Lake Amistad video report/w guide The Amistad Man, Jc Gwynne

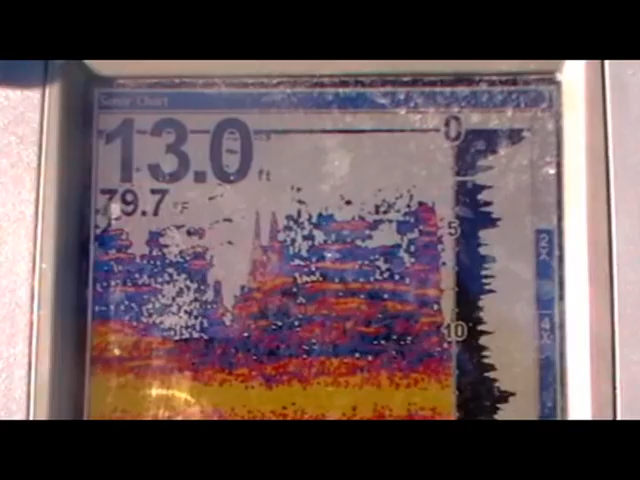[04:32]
On screen: depth 13.0 ft, water 79.7°F
Now on those short flats I'm taking that jerk bait and I'm trying to target 10 to 15 feet. Here on the graph you can see 13 feet. This is actually standing podweed or pepper
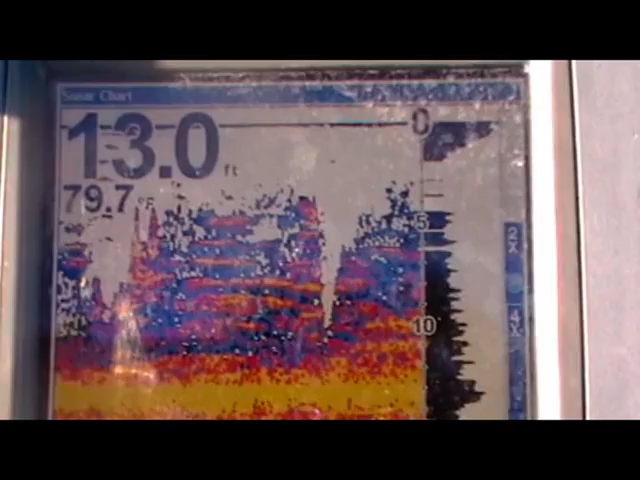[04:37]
On screen: depth 13.0 ft, water 79.7°F
grass and I'm ripping it as this is spinning dirt bait.
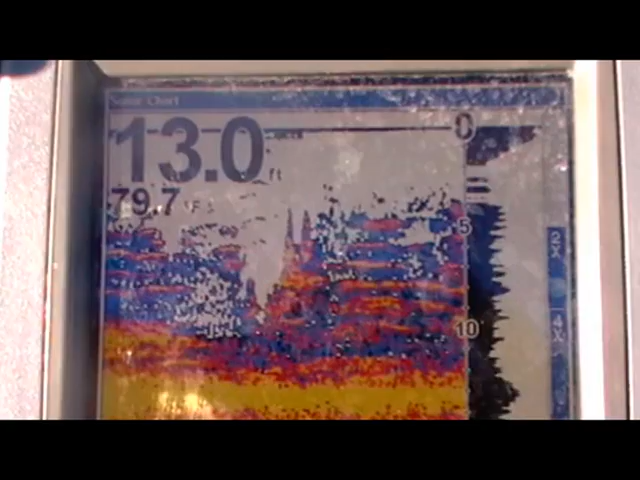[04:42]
I'm ripping it across this and having it stop right at that five foot mark right over the top of these trees. It's been producing for me quite well.
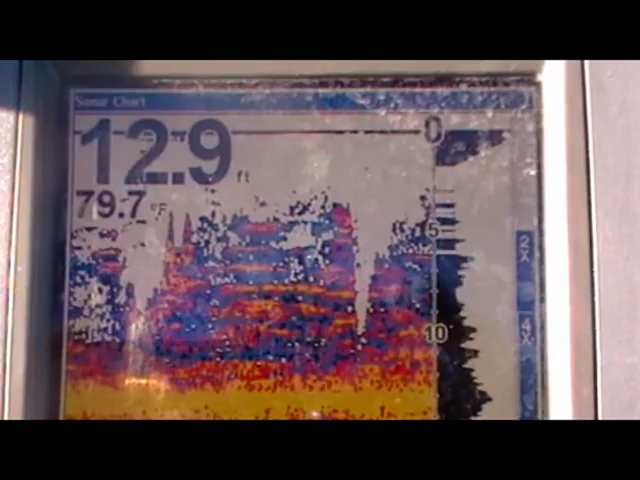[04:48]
On screen: depth 12.9 ft, water 79.7°F
Now of course later in the day as the water temperature starts to climb up I'm moving out a little bit deeper.
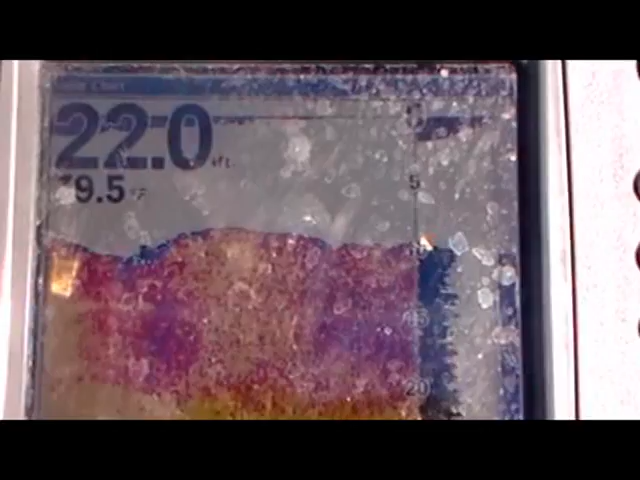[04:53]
On screen: depth 22.0 ft
You can see the hydrilla here comes up to about 10 feet.
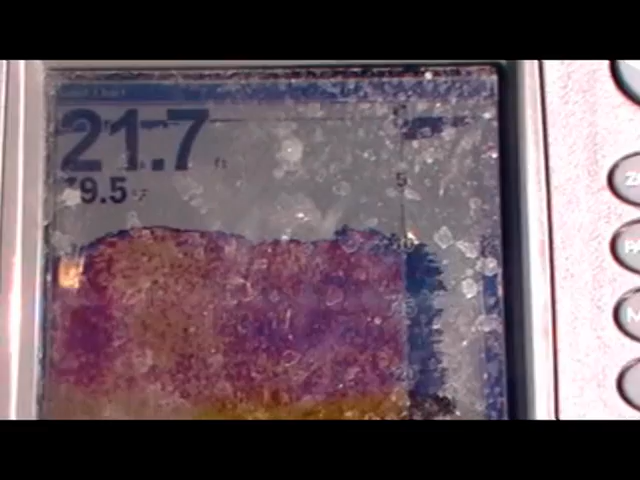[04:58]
On screen: depth 21.7 ft
It's you know the canopy itself is about 10 feet.
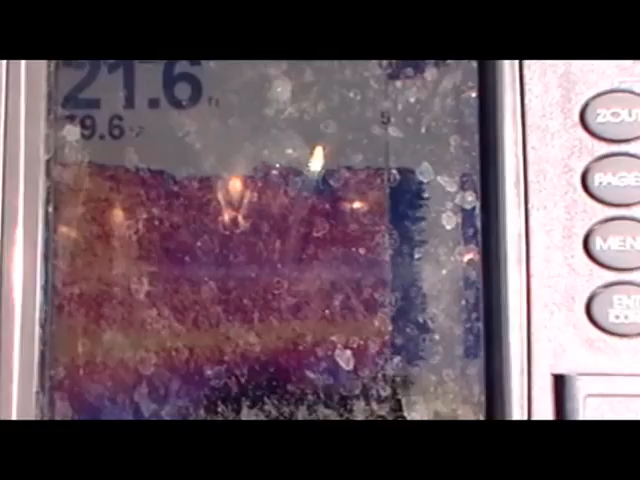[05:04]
I am doing some punching with one ounce jigs and a reverse Texas rig but I'm also doing a lot of cranking over the top of it.
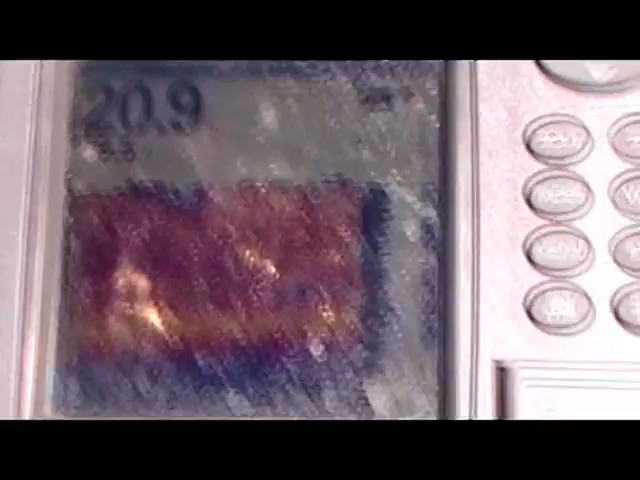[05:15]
I've even moved out as deep as 35-40 feet with that rattle trap or a red-eye shad.
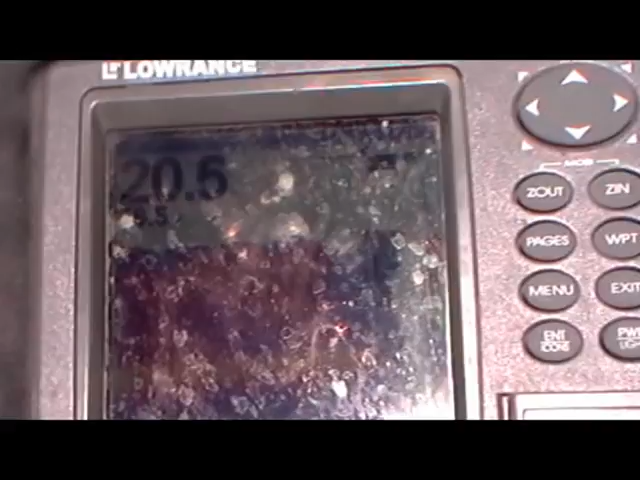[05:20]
Here you can see it's sitting out in 32. We've got hydrilla comes up a little bit.
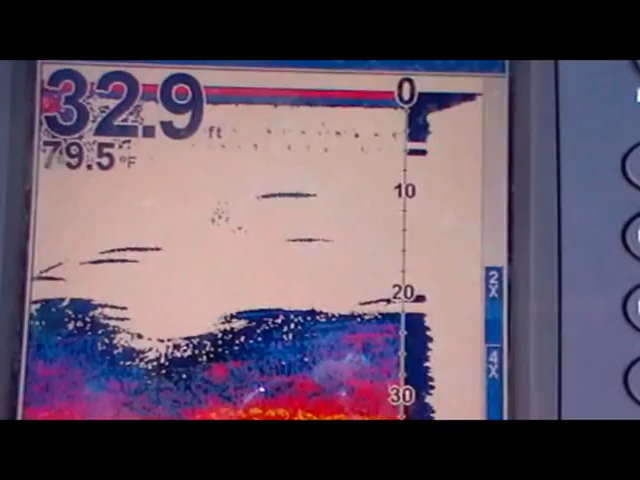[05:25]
On screen: depth 32.9 ft, water 79.5°F
As long as it's green you're safe but I'm basically taking that rattle trap and I'm dropping it down the grass and I'm ripping it up.
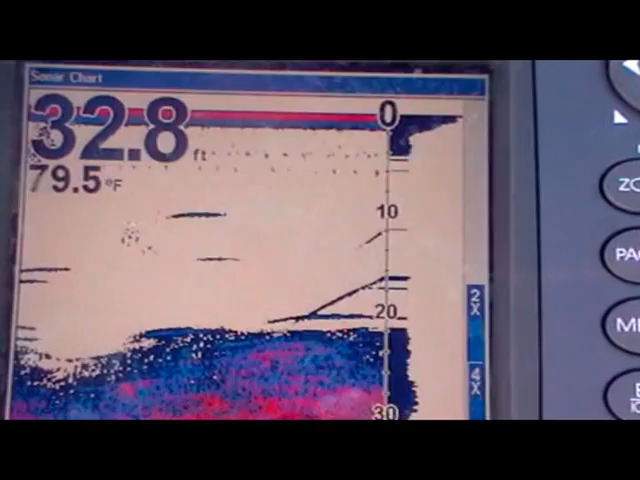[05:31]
On screen: depth 32.8 ft, water 79.5°F
I'm catching a lot of these suspended fish and fish
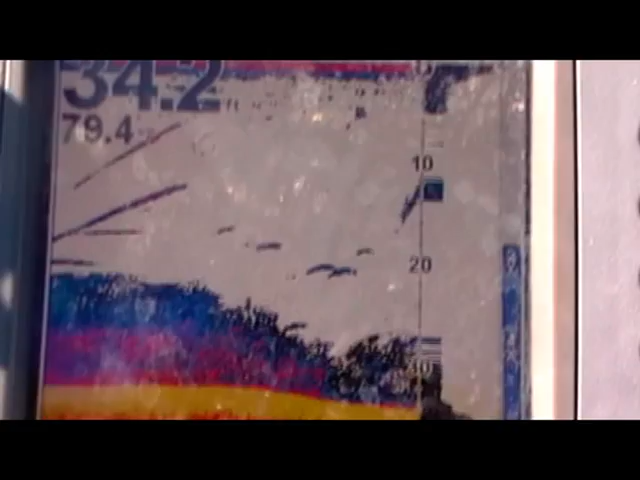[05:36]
that are right over the top and of course anytime I can move in those areas and find a bait ball like this
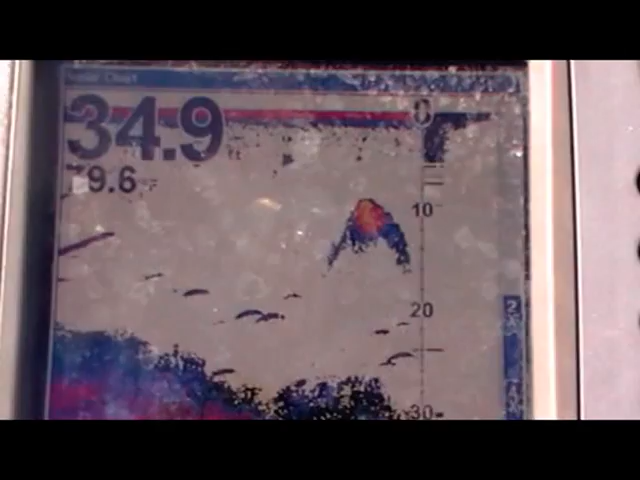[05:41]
I know that I'm gonna be quite a bit more successful.
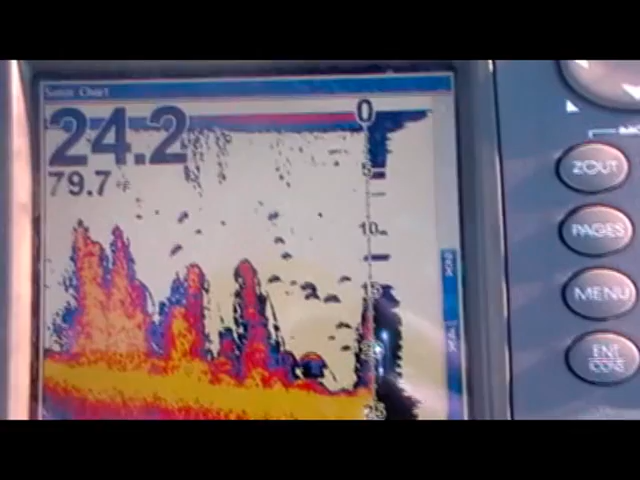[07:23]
There's still trees some fish around it. I will actually follow that point all the way
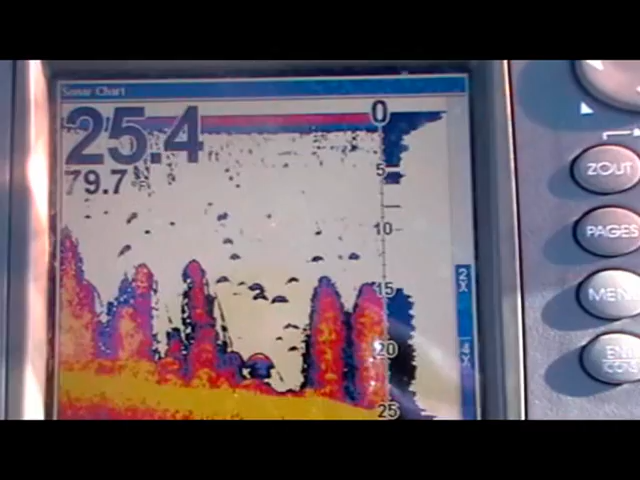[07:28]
out until it gets down into the 28 to say 35.
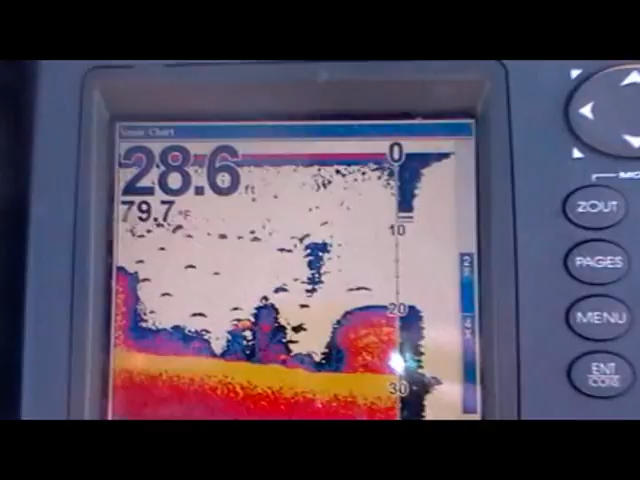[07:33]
On screen: depth 28.6 ft, water 79.7°F
Here you can see the edge of a hydrilla bed that's coming up and fish are stacked along it.